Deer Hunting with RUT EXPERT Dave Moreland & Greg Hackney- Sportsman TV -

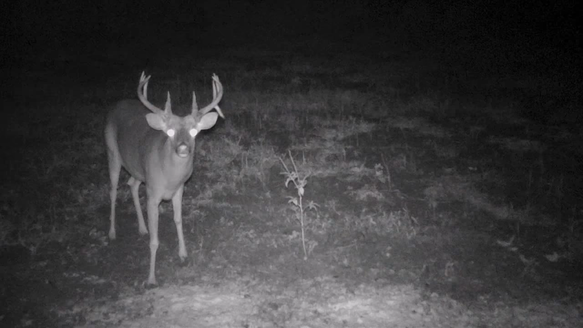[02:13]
Not necessarily the trophy class deer, but a good 130 to 160 class deer. They control the doe harvest here.
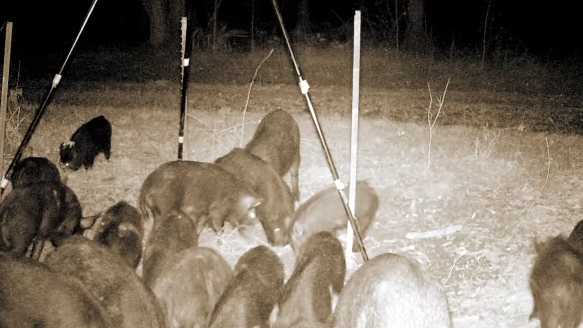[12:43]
This is an animal right here that competes with almost all of the native wildlife. Not only does it compete with the deer, I mean, it's the coons, the turkeys, everything. Because they pretty much eat everything.